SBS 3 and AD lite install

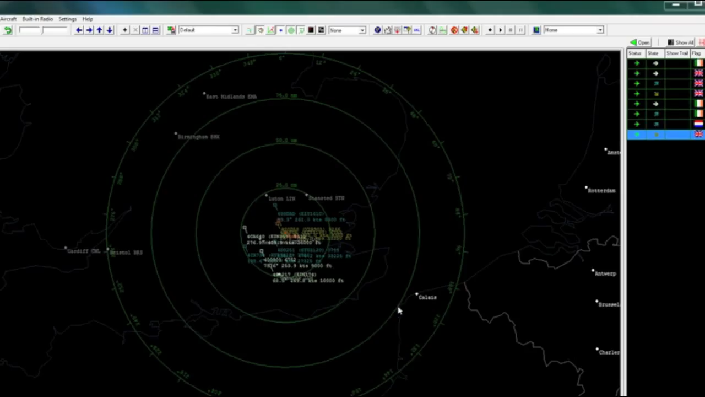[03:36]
So there we have it. Base station now up and running. Simple screen. If we can look up here, that one there removes the waypoints. Not too much information about the aircraft at the moment. Very little in fact.
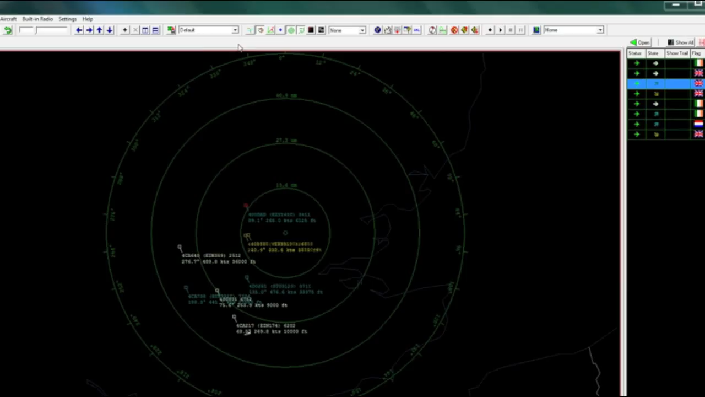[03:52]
So if we come up here and look at settings, display settings. You've started with a blank canvas. So let's start adding some color to the canvas and make it look a little bit nicer. I like to have blue flying up to the clouds. I like to have white flying through, green coming down to the grass, red on the ground. No reason. I just like to have red on the ground.
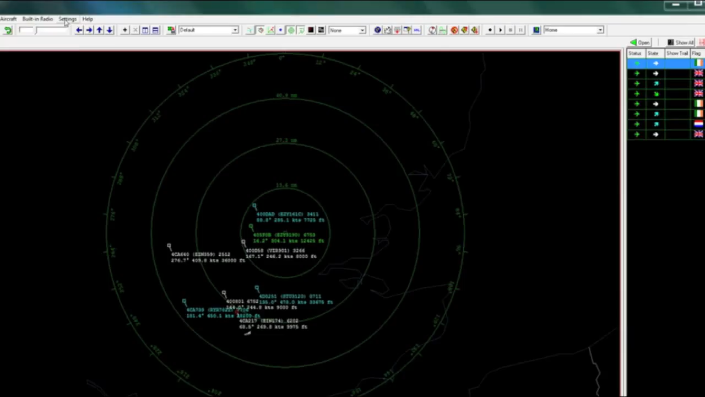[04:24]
So there we have it. Now over here on the right, again, I like to customize the colors. I don't like the defaults. Some do. Some don't. Personally, I like to have black lines. I like to have black text. And I like to have a white background.
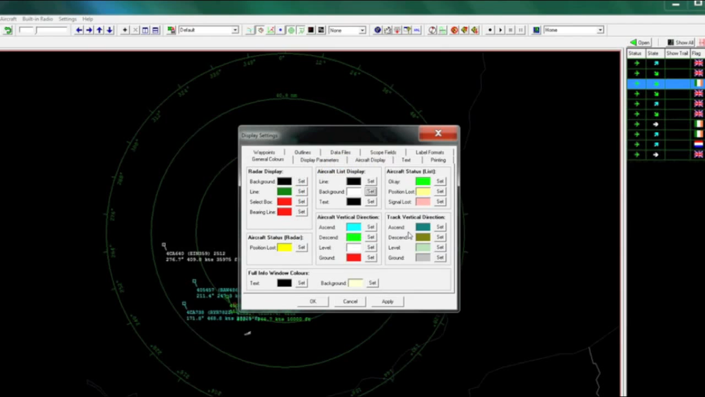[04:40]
Just because it looks like a sheet of paper. It's as simple as that. We're all different. That's what I like. So there we are. If we look at these columns. If I go here, there's lots of them. I'm not interested in show, trying to get that out of the way. Operator flag. That's empty. What other columns are there? Well, let's have a look. Registration. We'll open that up and have a look at the registrations. Oh, we won't. There aren't any. So let's put some registrations in. Okay.
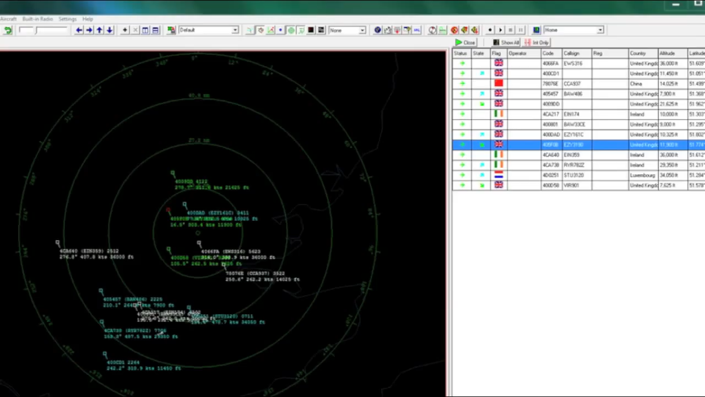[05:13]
So there's the dreaded PPI phone call in the middle of that, that we all seem to be inundated with. So there we go. Base station. Shut it down.
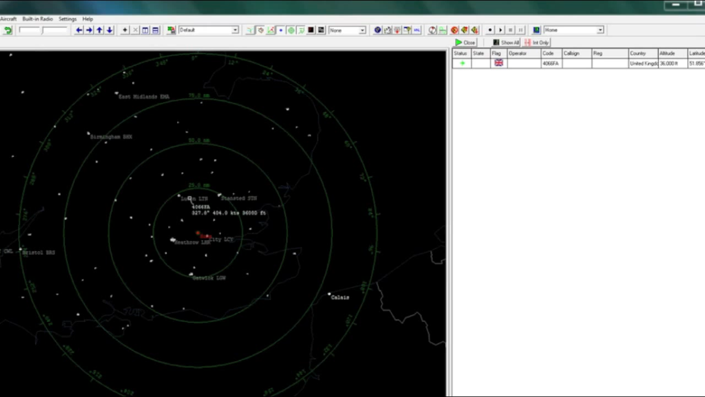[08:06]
Let me just reduce the size of the screen so it comes within my video area.
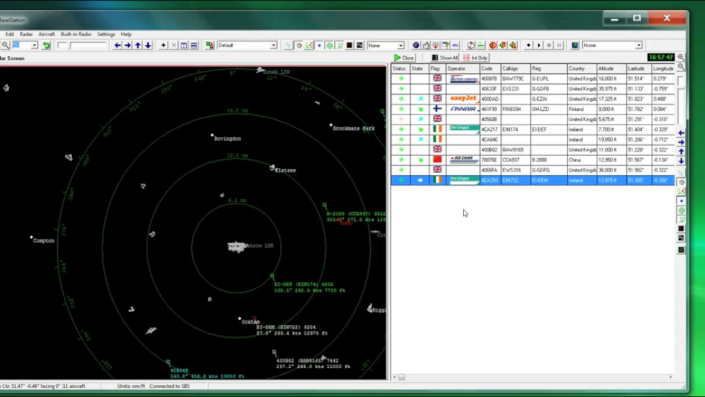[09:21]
And we just have the odd one or two need updating. So when I now look at this. I see the hex code.